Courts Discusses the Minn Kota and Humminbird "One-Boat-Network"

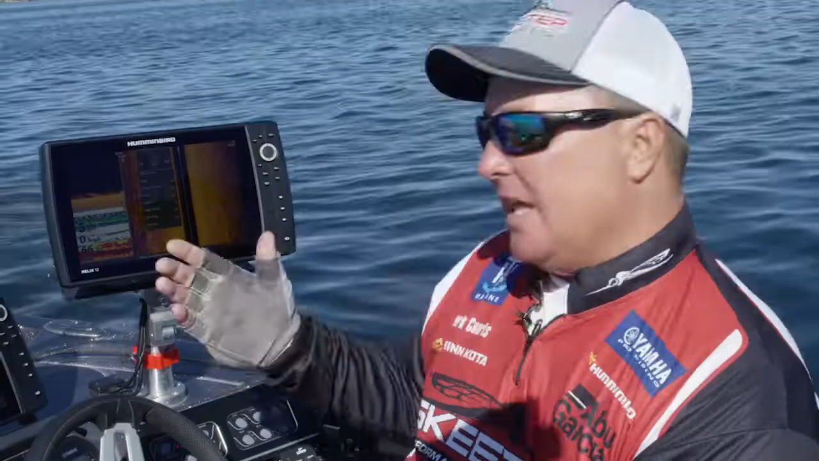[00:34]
I can use my phone to control all that stuff, and I can also use the remotes. And some of the unique features that I like to use a lot is the jog feature. That's one of the key features of the whole One Boat Network is the jog feature.
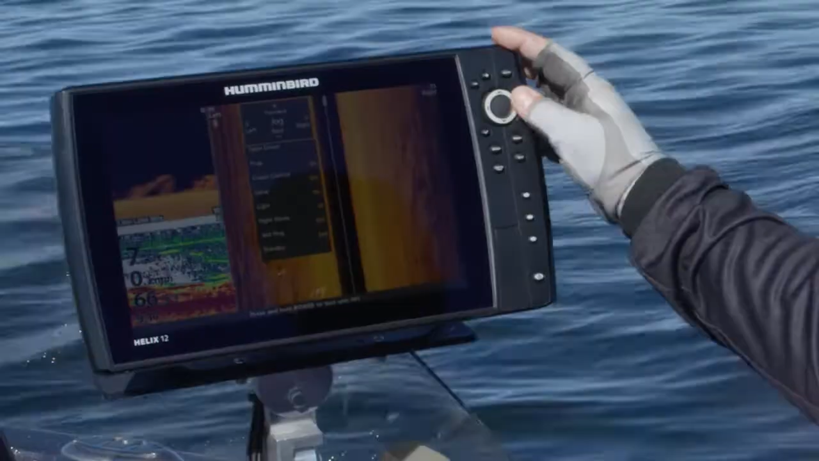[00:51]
And what it allows me to do is I can literally,
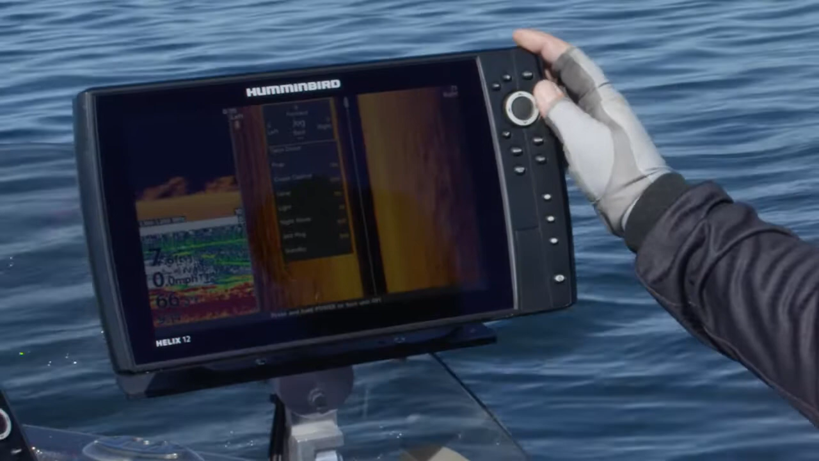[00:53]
just by pushing that three times, my boat's going to relocate, and I'm going to move about 15 feet. It's five foot increments every time I hit that button. So what that allows me to do is if I get on a school of fish, I can actually relocate and keep moving and keep with those fish or work that piece of structure. If we're working a point, if we're working maybe it's a cabbage patch, or maybe it's a brush pile. Just by adjusting the boat, depending on what those fish are doing, I can keep relocating and stand on those fish.
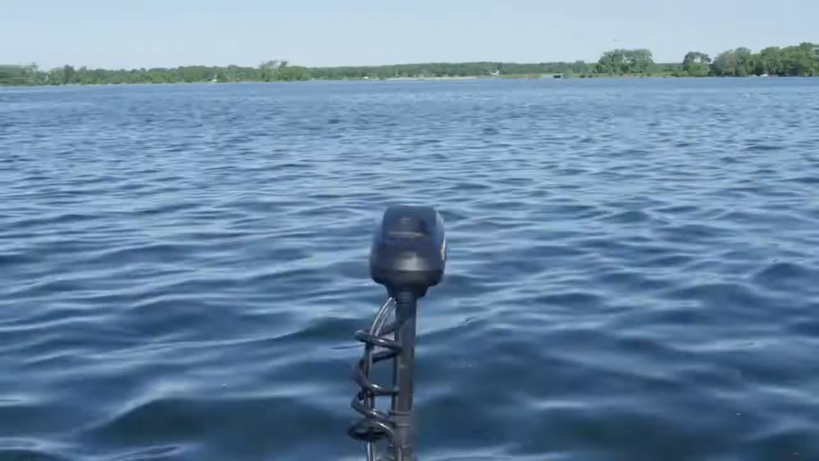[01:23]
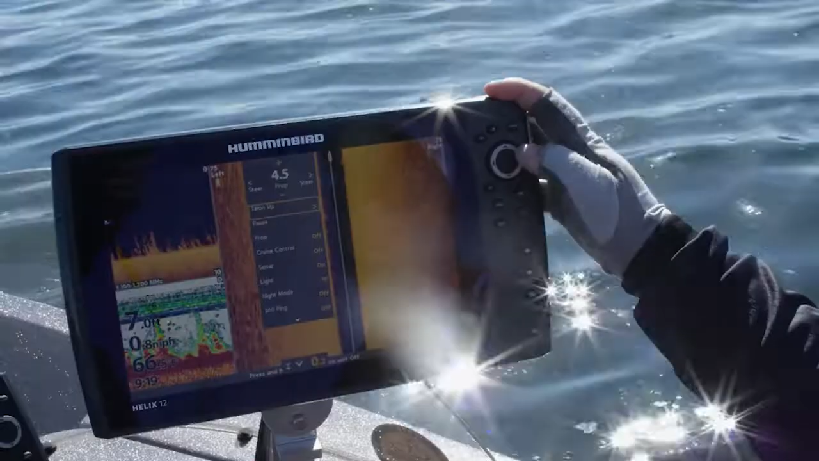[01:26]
We talk about the Minn Kota Ultrex, whether we talk about the Hummingbird Helix,